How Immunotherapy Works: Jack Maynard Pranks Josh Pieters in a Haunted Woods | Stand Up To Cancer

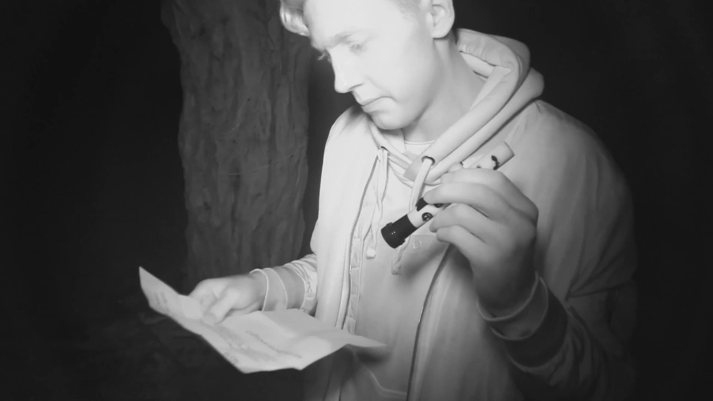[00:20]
Josh Peters you have been challenged to spend the night in the woods alone hidden in the woods are the tent sleeping bag and firewood you'll need to survive the night are you kidding me I've got to sleep in the woods I don't know if there's a joke stand up to cancer have challenged Josh to spend the night in the woods and they have also challenged me to make it as difficult
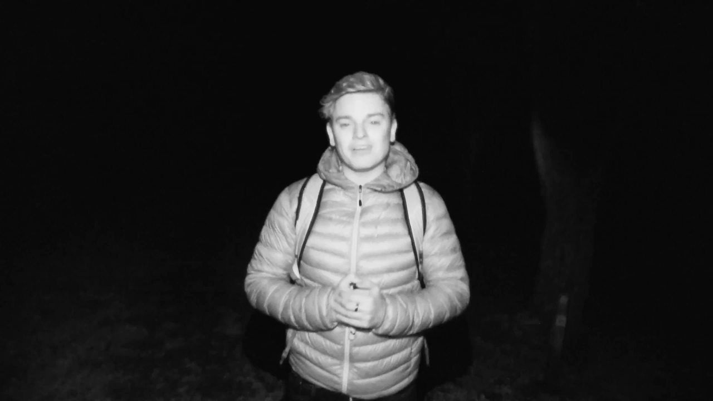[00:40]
for him as possible so let's go scare Josh this can't actually
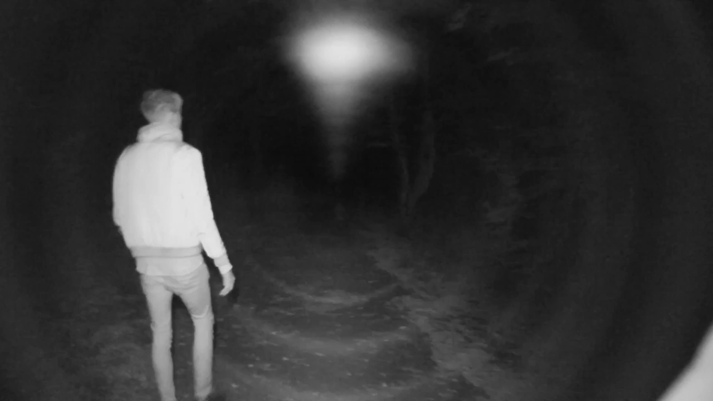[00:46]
be that safe we're walking around in the middle of the woods in North London don't
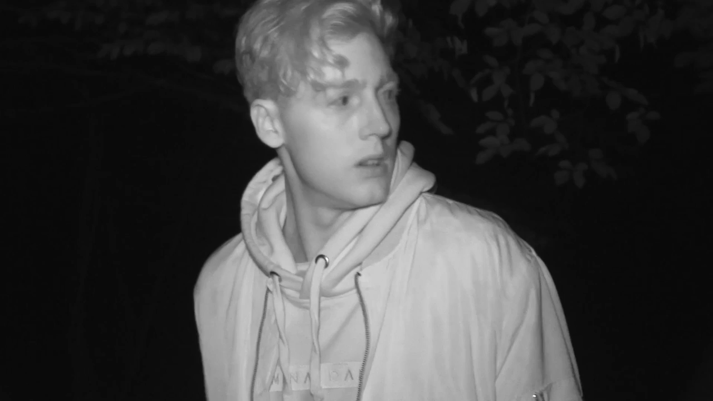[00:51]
really feel very comfortable I think
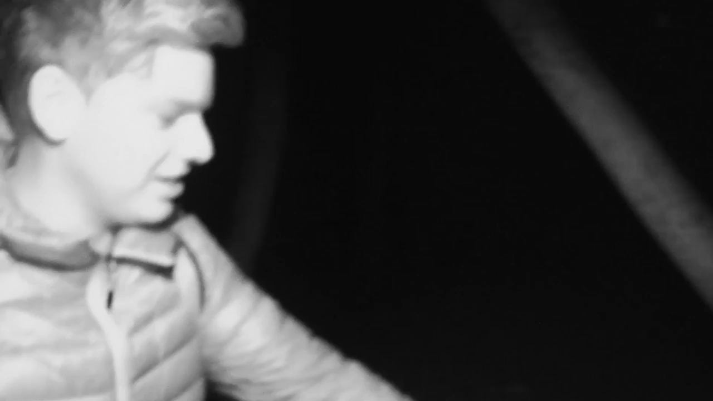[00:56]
this is the tree plant some of the stuff here let's get some stuff around like the skulls of spiderwebs and
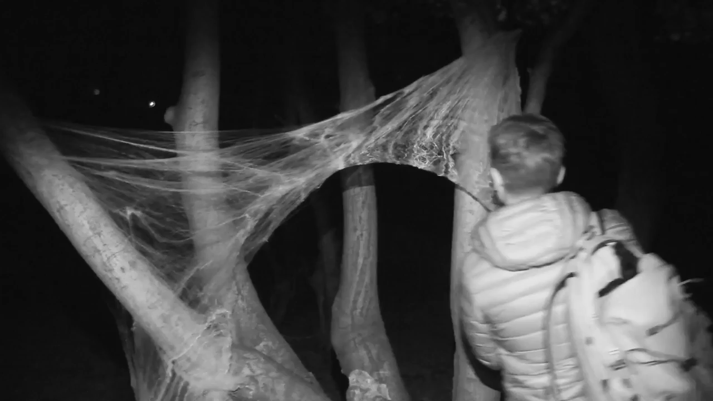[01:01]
like kind of keep out tape and then Josh is gonna come here as if you think he's found something right but he hasn't there's nothing here
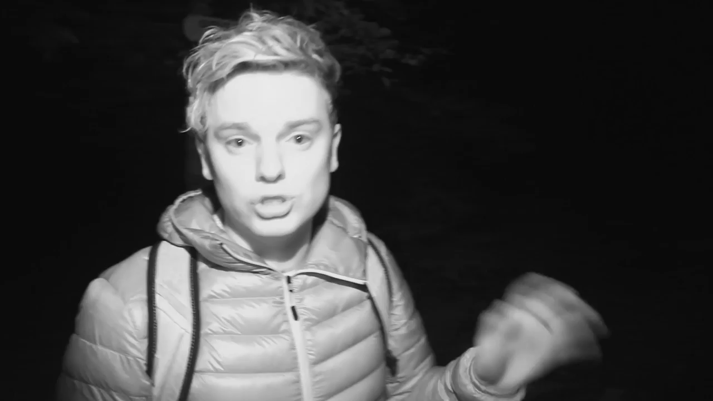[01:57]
so I've been asked to leave something for Josh which is this way so I'm gonna let him know which way to go by using these
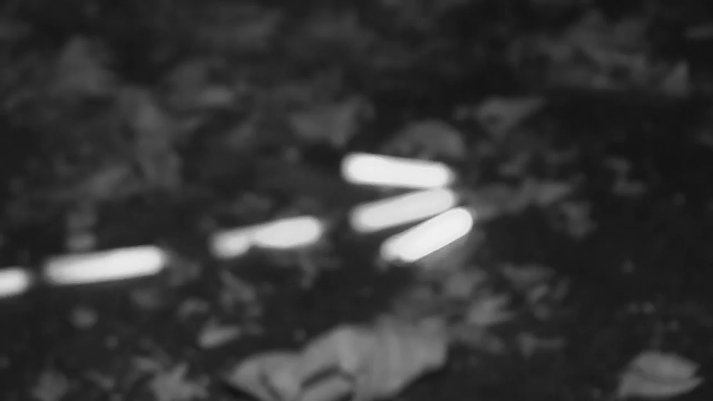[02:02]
glow sticks I'm starting to think I've been set up if
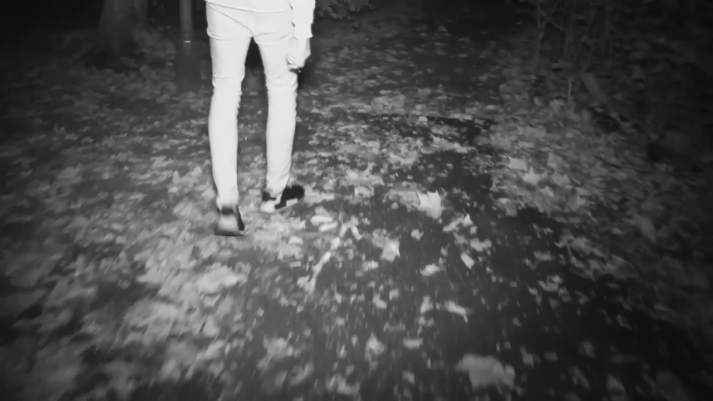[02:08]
you have to give me a rating out of 10 like good looks like what would it be probably on this camera about six I take that
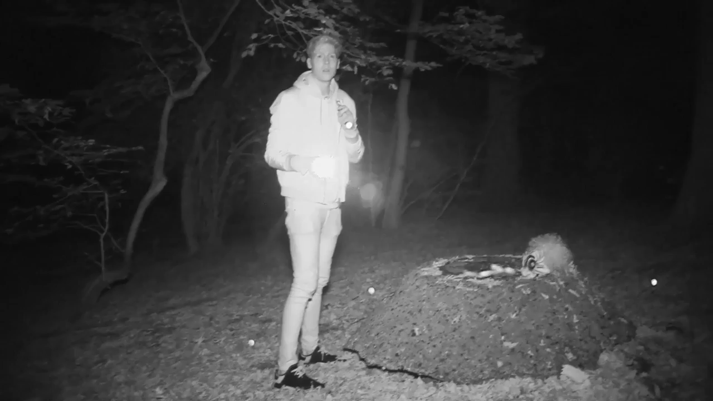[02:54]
also much closer to him and I don't think he thought I was behind that tree the clown
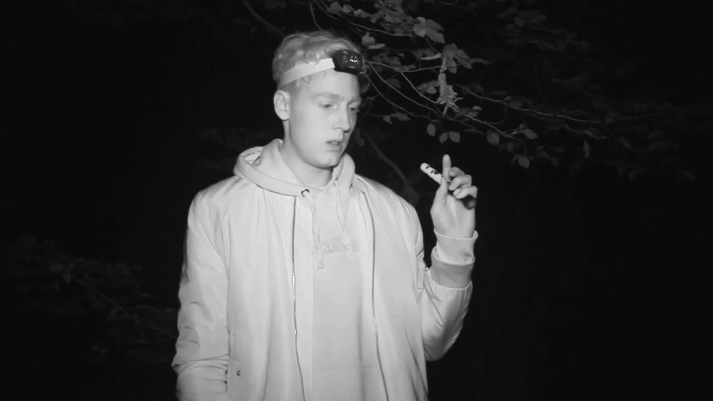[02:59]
found a J with my name on it I need to find Jack
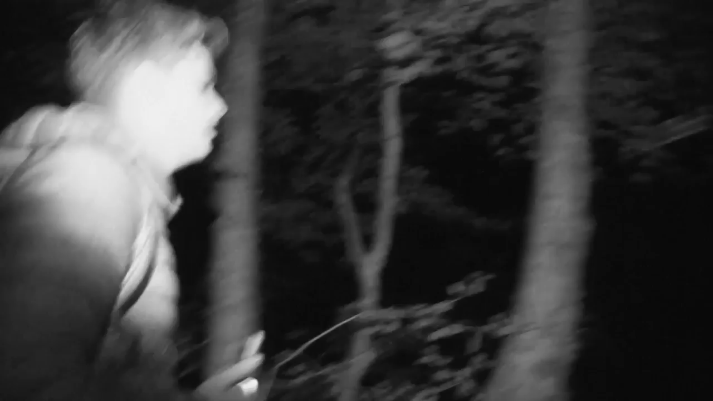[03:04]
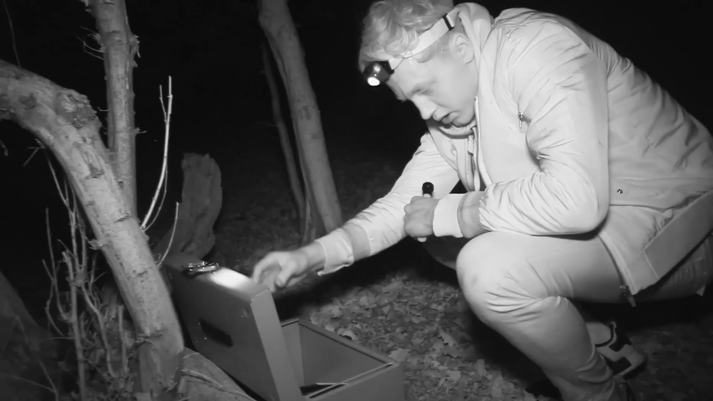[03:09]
go away Jack has been in the woods scaring you all along
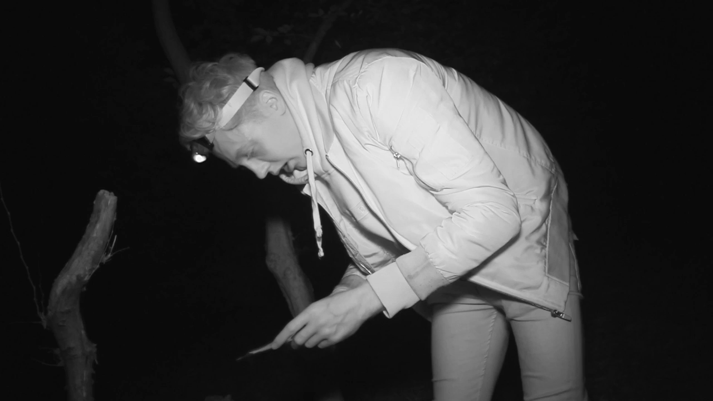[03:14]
sorry there's no tent but here's your chance to fight back I knew that thing in the moss looked like Jack oh my god he is gonna absolutely cool himself are these real night vision goggles
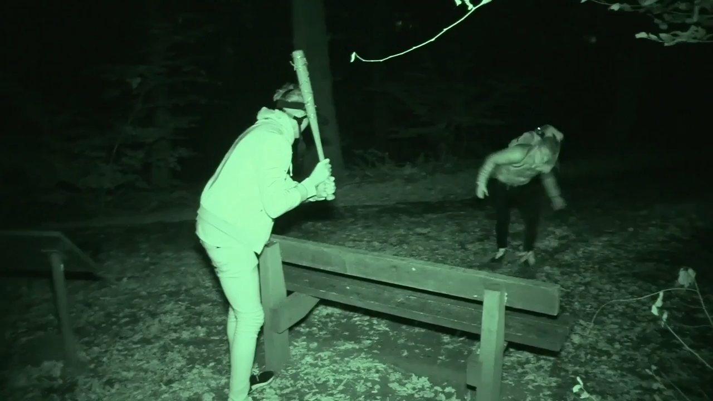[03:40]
payback you have been scaring me around the junk
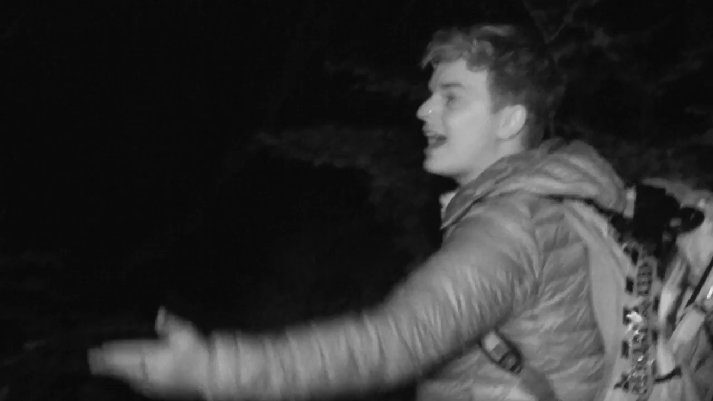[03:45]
look I got a I got night vision goggles what do you think I think you're an arsehole I